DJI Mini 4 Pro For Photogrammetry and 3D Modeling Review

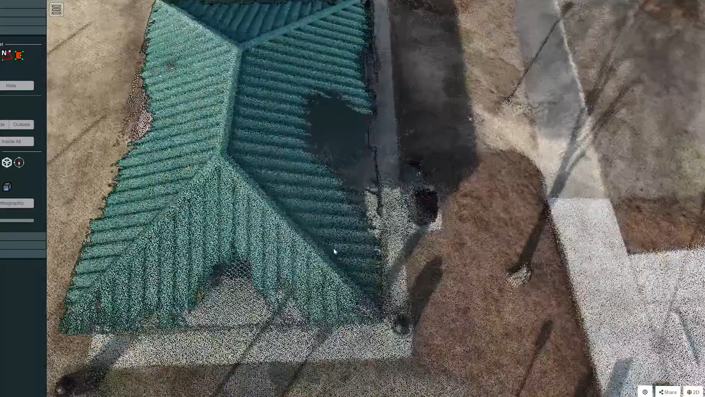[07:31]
Well, let me show you exactly why I think that is.
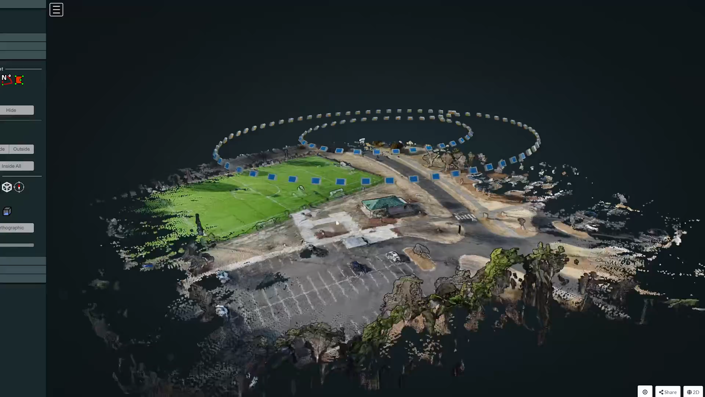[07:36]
So if we turn on the cameras, you can see this was a perfect run, it looks really good.
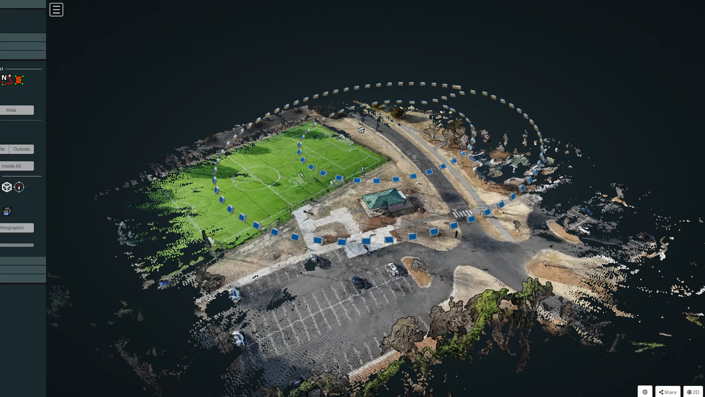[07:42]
However, there is one thing to consider is when you start looking at these camera views,
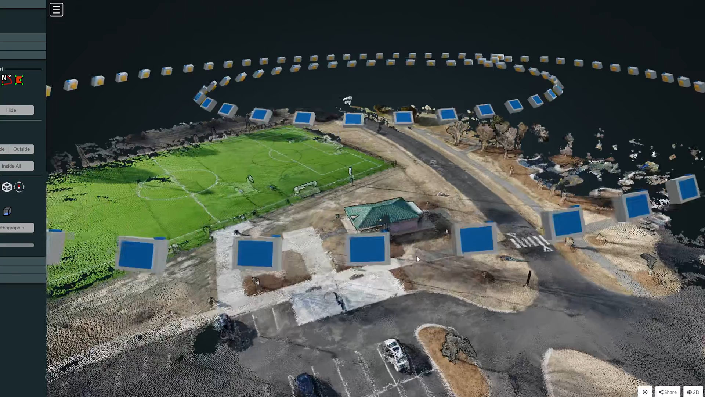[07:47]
specifically ones that should be covering your spot right here, you can take we can take a look at this, you can see there's that tree there.
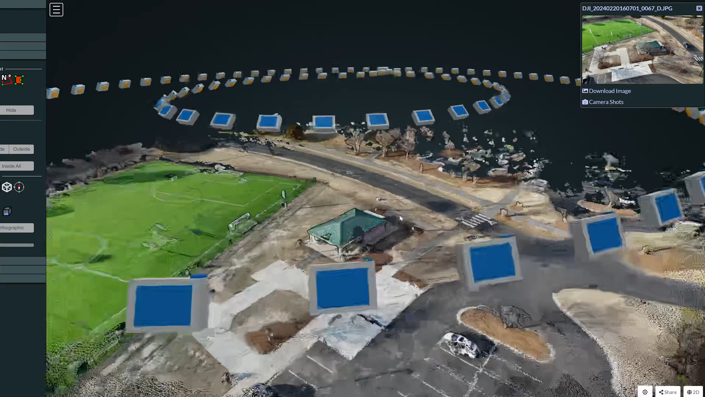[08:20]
So but then you know places where it was, I think this is probably more like sunshear. And I don't know what happened there. That's interesting. This should definitely be filled in.
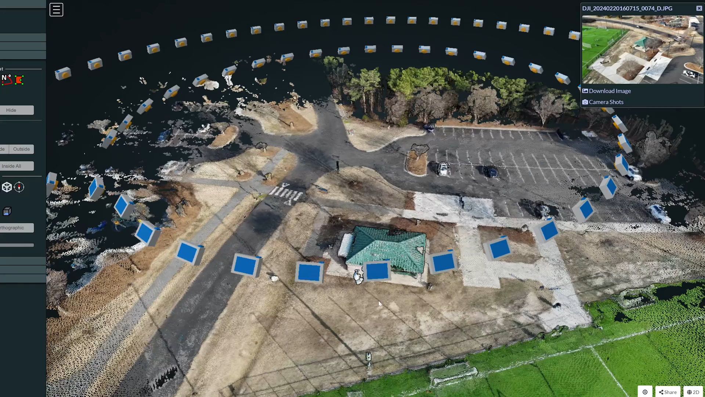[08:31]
And then also coming over here, I'm realistically thinking it's because of the fact that this was here as well as that it couldn't make that out. You go over here. That probably threw a wrench into things, to be honest.
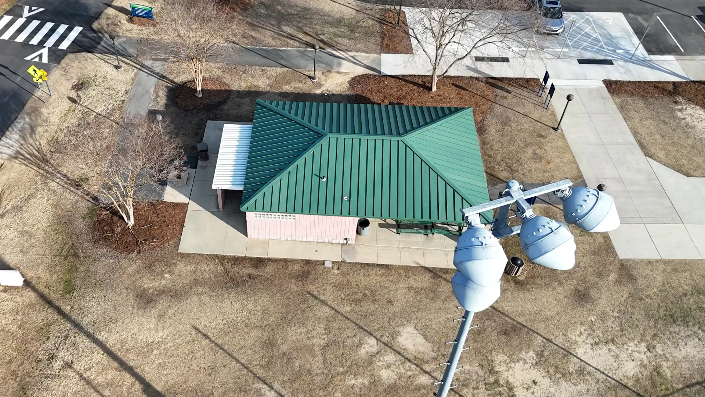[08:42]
But overall, I mean, that should have no issues as well.
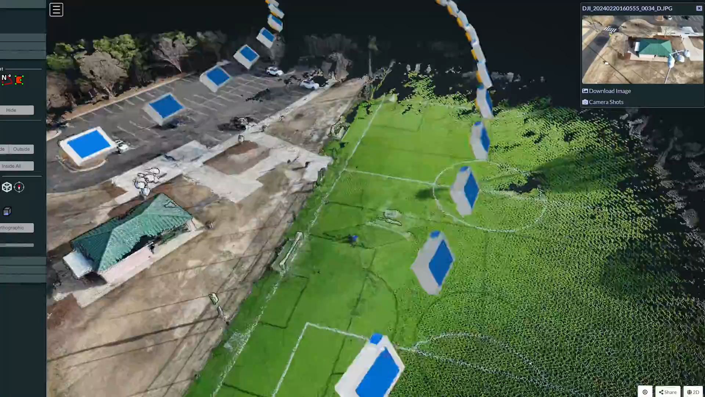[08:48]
But I thought also is interesting that the places that it really didn't get too well, like these corner of the soccer field, obviously the lines start getting distorted, etc.
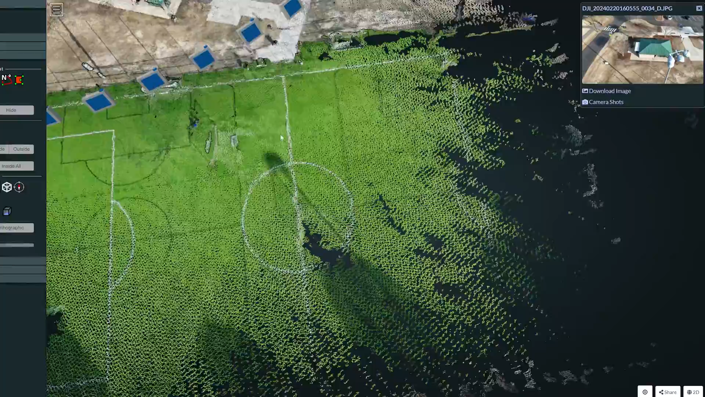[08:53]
But places of really high coverage, those were interesting to see as well.
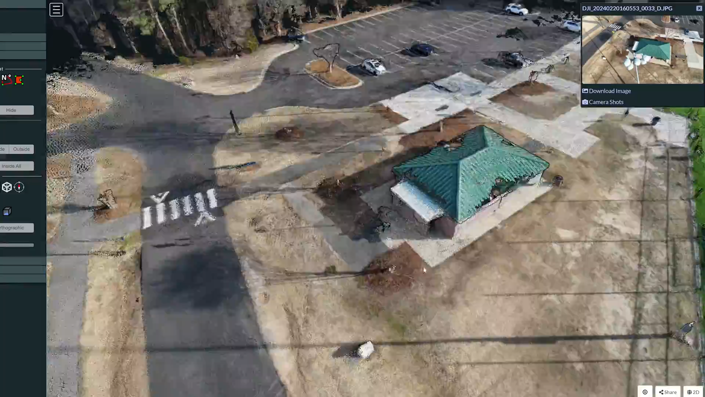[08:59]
You got this, I wonder what this box is. The lines in the road are pretty high.
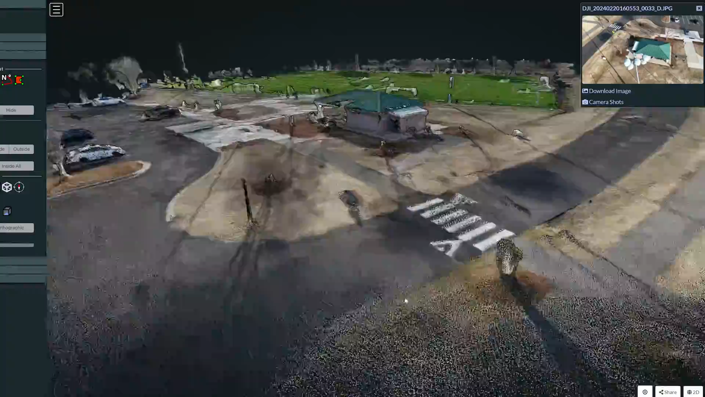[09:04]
My car over here is pretty high.
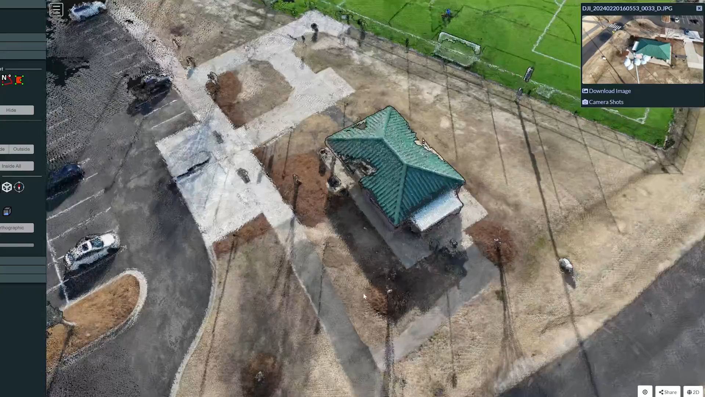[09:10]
And it did get a little bit of the tree, but definitely for just two concentric circles, that's a lot of coverage, especially at such a low altitude.
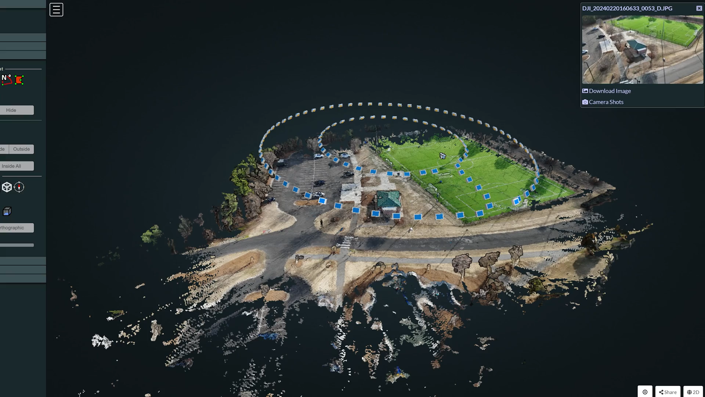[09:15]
Now here is the baseball field center.
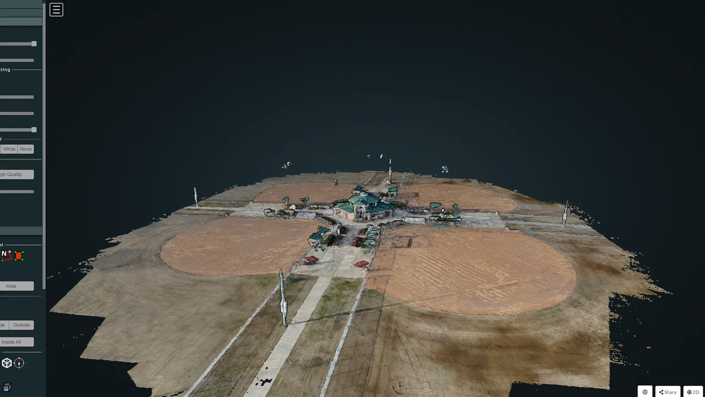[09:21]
If you'll notice, I did actually selectively choose which pictures to include because I
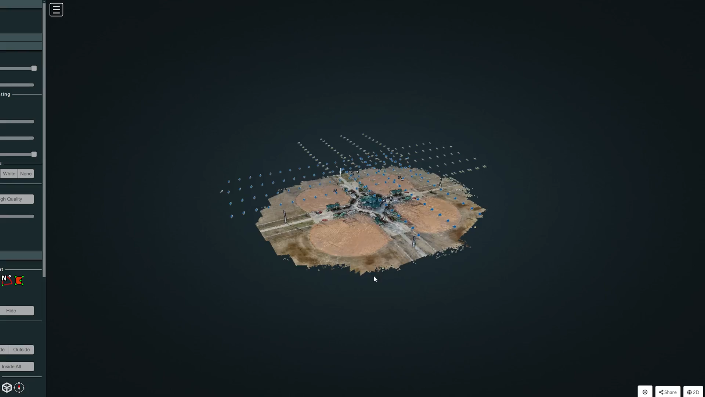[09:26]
did a high priority on the pictures around the center and the low priority on the baseball field because realistically,
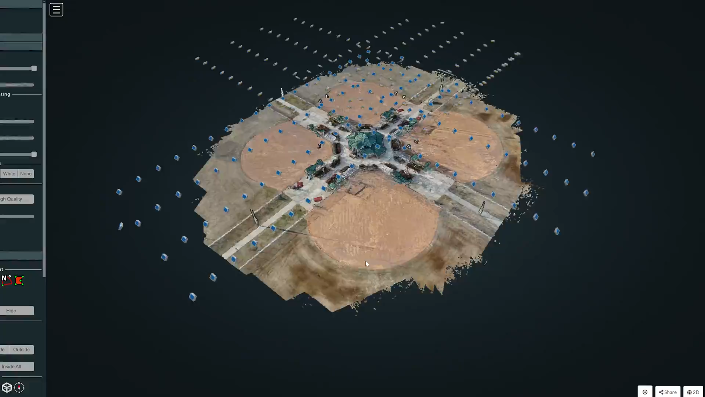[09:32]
you don't need to worry too much about the baseball field.
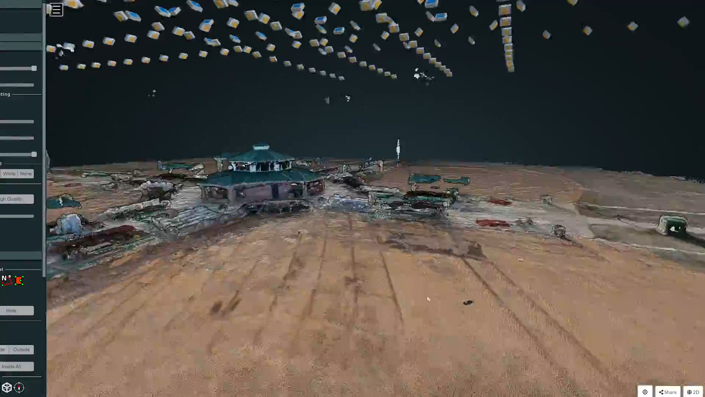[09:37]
So I think one thing I thought was very interesting was they had just brushed the baseball field.
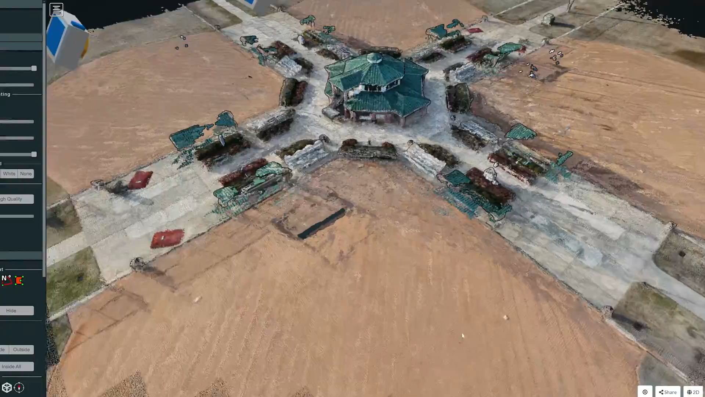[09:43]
And I thought it was, that was a little error there. But I thought it was very interesting that if you look at these pictures,
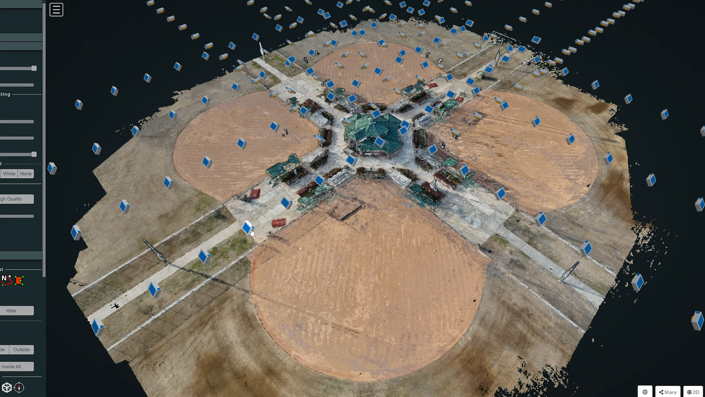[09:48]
you can see that they, how they brushed the baseball field and all these lines in it.
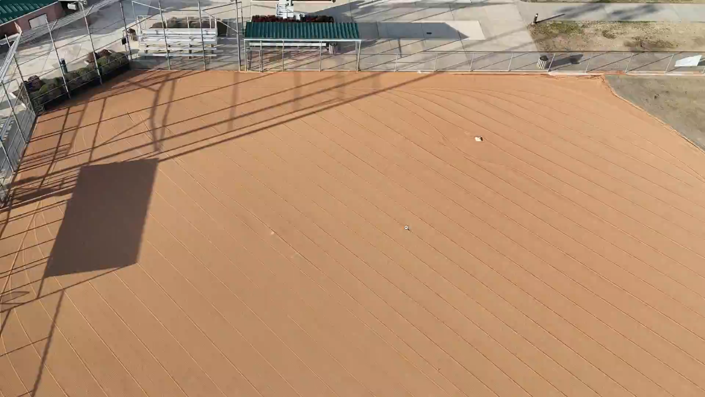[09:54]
And it's interesting that you can then pick those up and those actually register as changes in depth as well.
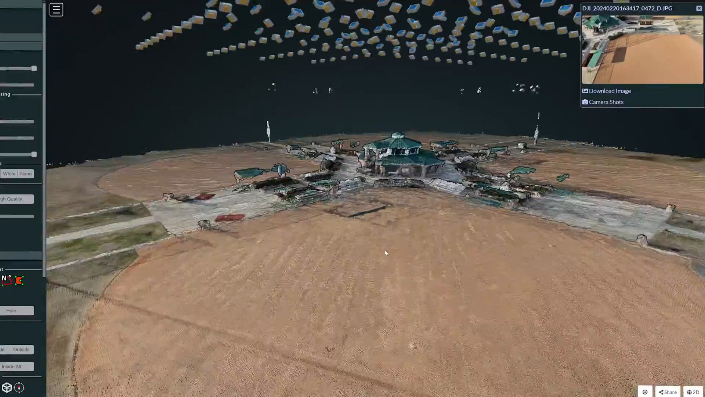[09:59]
Obviously, I think this one's a little better of an example.
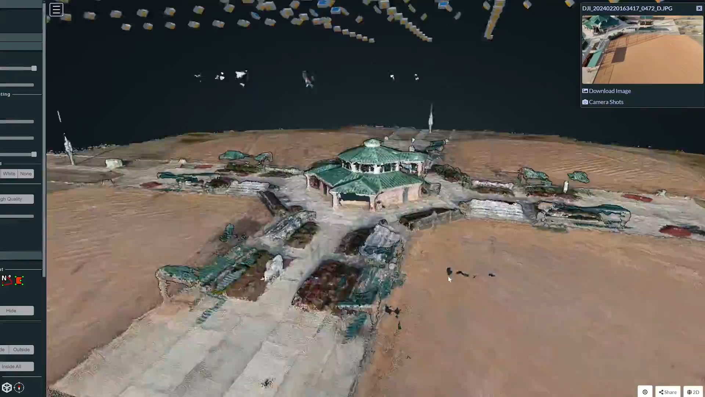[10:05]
You definitely could have gone lower and done a ring around probably below to get some of these ledges and stuff.
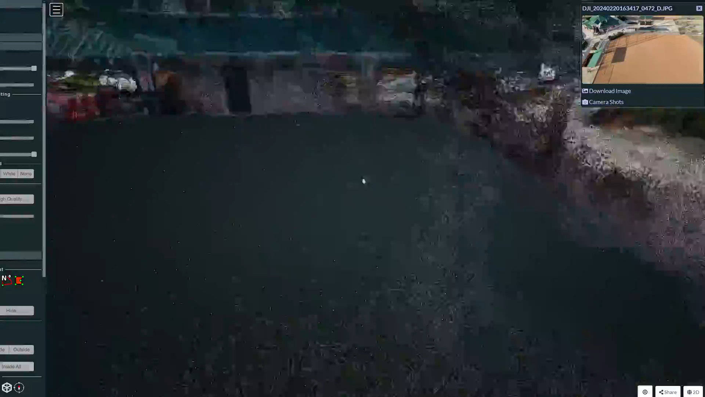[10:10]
But overall, I thought that did a pretty solid job, all things considered.
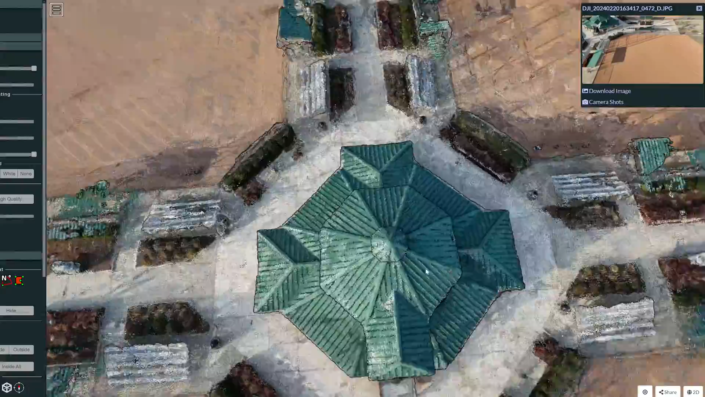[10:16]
The roof looks really good actually. It's definitely got some nice depth to it.
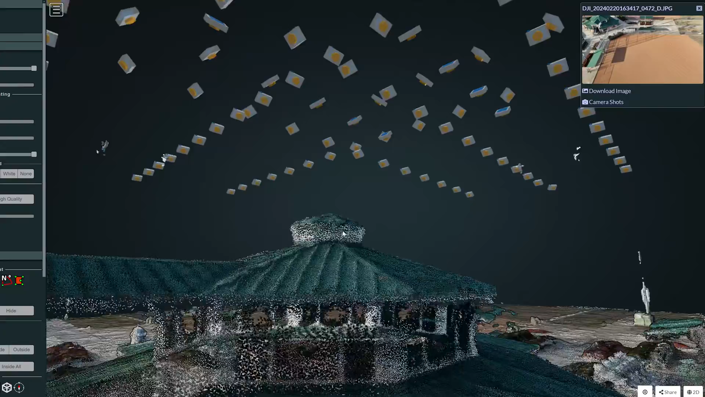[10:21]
It's definitely, can definitely make out some pretty fine details.
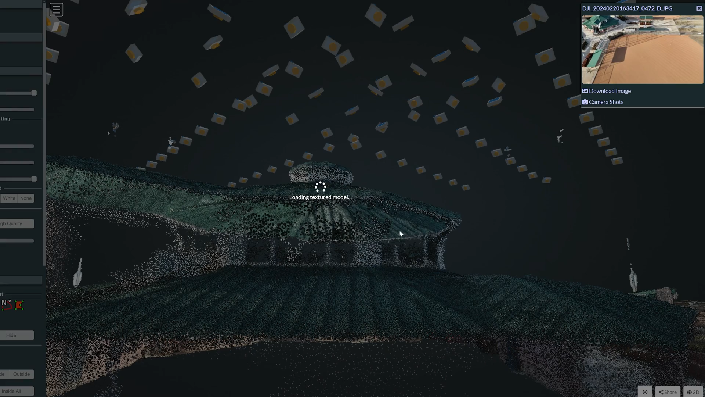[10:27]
However, of course, the model would probably, if you wanted to make a really adequate model, you'd still need to go through and adjust this a little bit more.
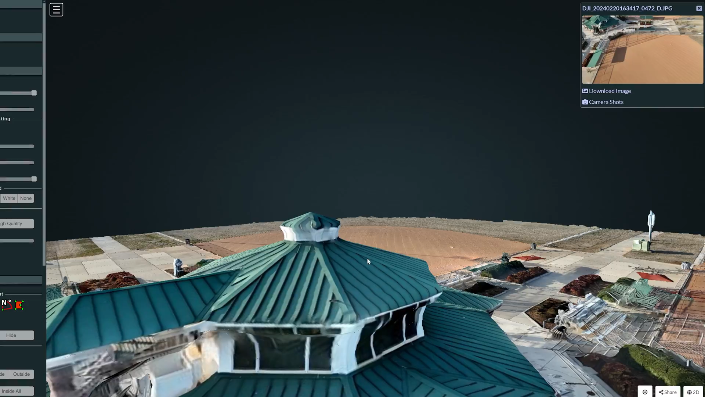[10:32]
But overall, I think that's just pretty impressive of the little bit of details that it's able to make out.
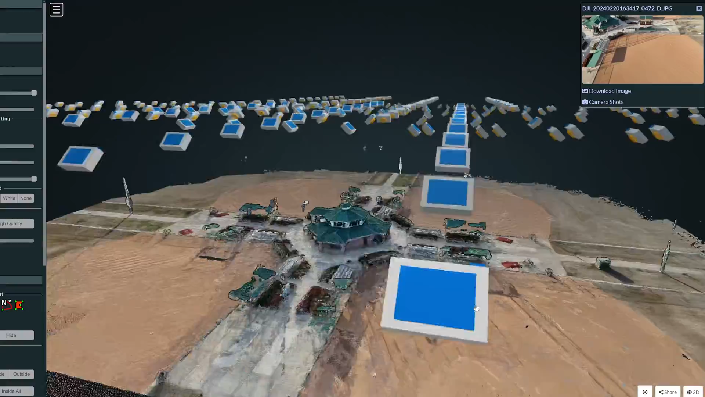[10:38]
Some of the things that didn't fare too well, things that didn't get covered too much.
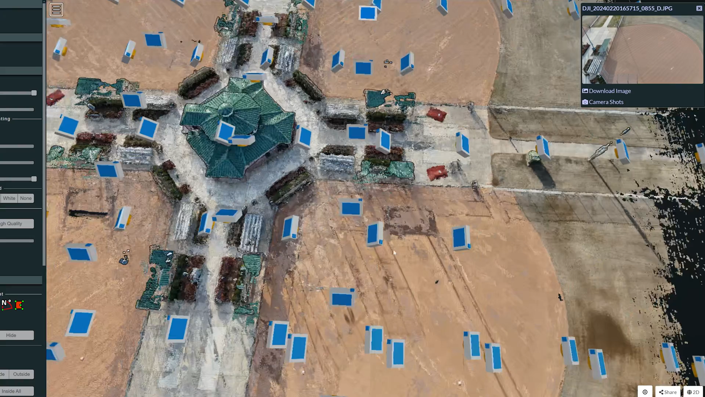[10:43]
Let's see if I can get this, these benches, a lot of this clear slash opaque stuff, and these small little poles that move a whole lot during pictures, between pictures are not going to work.